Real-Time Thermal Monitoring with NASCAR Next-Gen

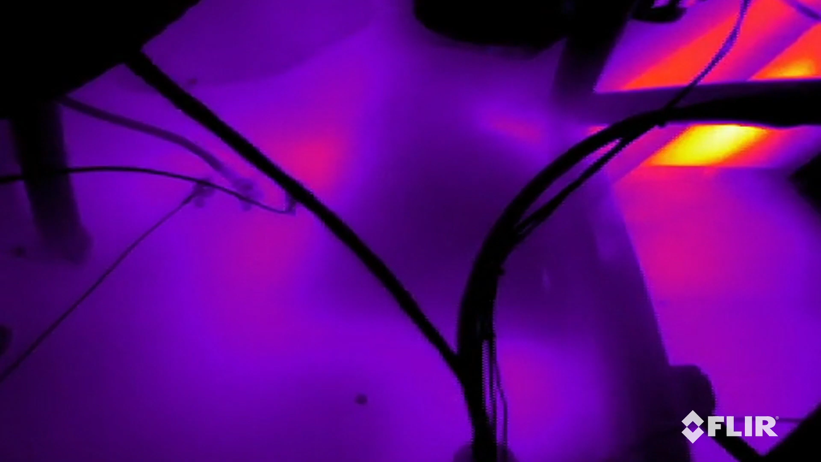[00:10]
What we saw with the FLIR cameras in there was that the temperature was far hotter than what we were really accounting for.